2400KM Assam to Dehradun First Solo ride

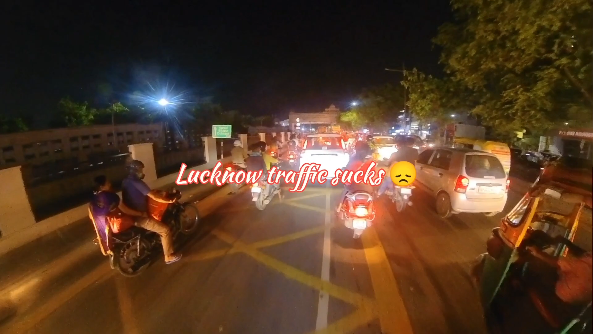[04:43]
आप वेट करते रहो, इतना थोड़ा ट्रैफिक घूम करते हैं फिर रेड लाइट आ जाती है।
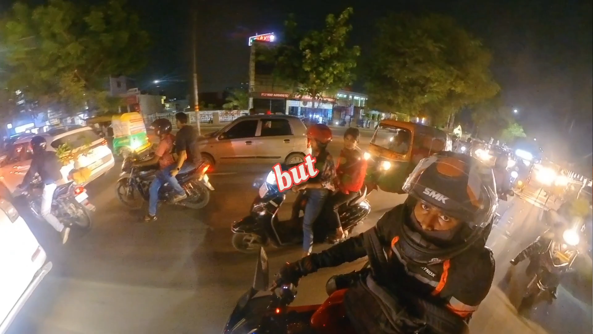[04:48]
चलो एटलीस्ट मैं यहाँ पर बोर तो नहीं हो रहा।